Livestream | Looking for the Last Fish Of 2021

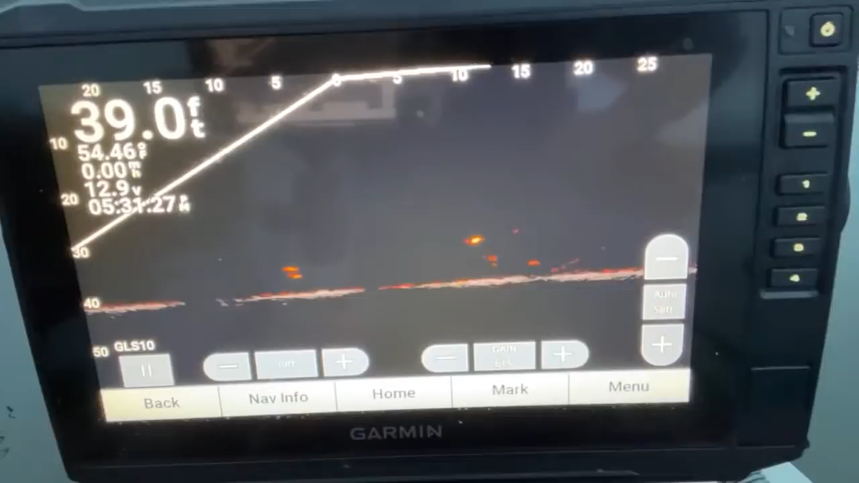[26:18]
On screen: depth 39.0 ft, water 54.46°F
Yeah, I've had some, I've just been fishing around big school shad all afternoon here.
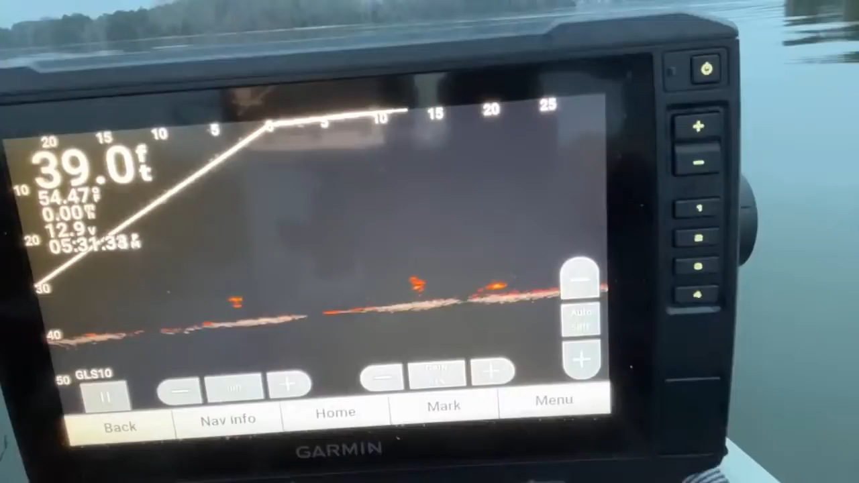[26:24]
On screen: depth 39.0 ft
He's swimming off now. He don't want none of it.
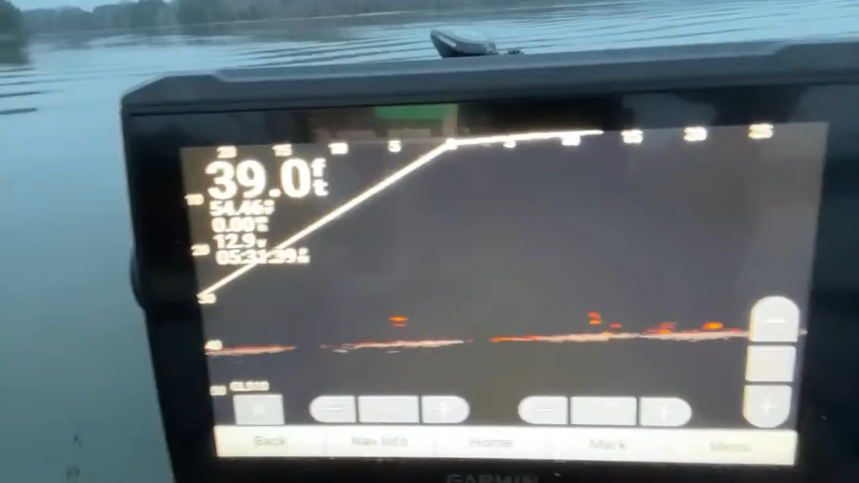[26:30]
On screen: depth 39.0 ft
He said he got plenty of fish down there. He don't need that one with a hook in it.
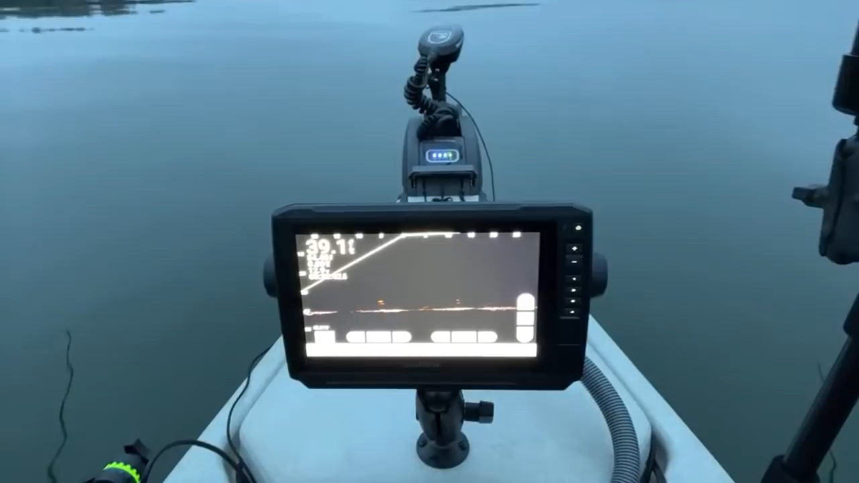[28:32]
I just keep seeing fish. know, they'll periodically just come into the screen here and sniff around at the bait. Sometimes they'll hit it, sometimes they won't. I was hoping here right at dark we might get a little bit more activity period.
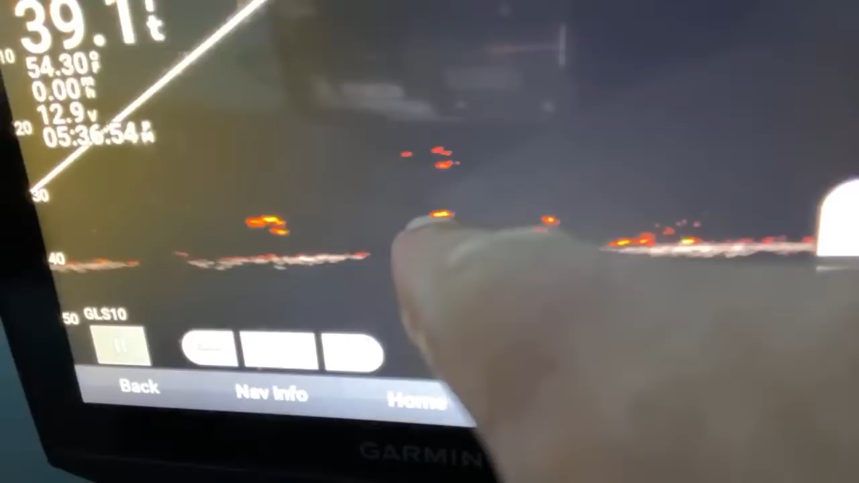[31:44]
I got them on the screen there there there's my bait that I just dropped back down I spooked that fish he started swimming off from it we got some more stuff going on right over there by my back bait there